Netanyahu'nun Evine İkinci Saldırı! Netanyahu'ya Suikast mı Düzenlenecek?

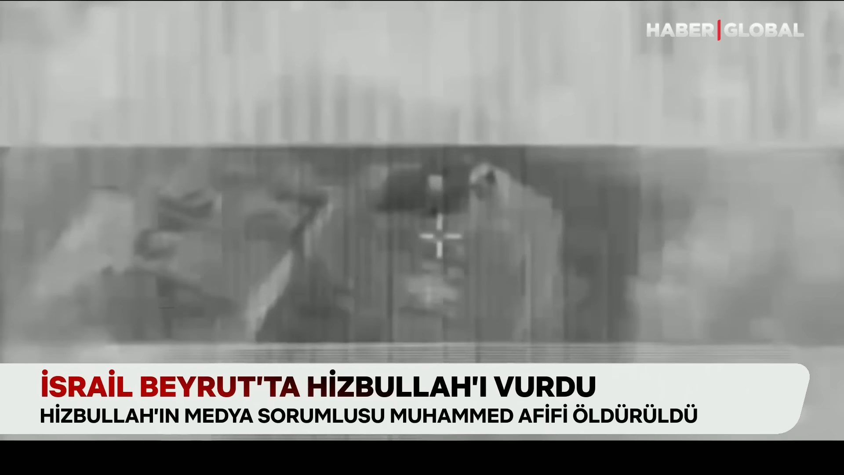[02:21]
Beyrut'ta kaydedilen görüntüler, İsrail saldırılarının kalabalık mahallelerdeki binalara hedef aldığını ortaya koydu. İsabet alınan yapıların yerle bir olduğu görüldü.